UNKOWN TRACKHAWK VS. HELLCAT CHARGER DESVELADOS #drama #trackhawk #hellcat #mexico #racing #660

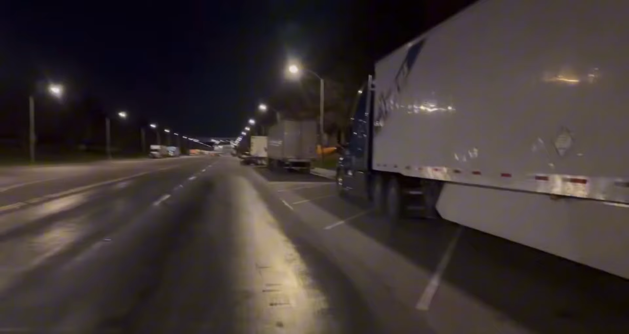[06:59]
Like, look. We wouldn't make it a problem, but like you guys can literally see if there's any air, it's not a good spot to be at. But we're trying to see what we can do to come to an agreement, see if we can scoot him over one lane and we can go left.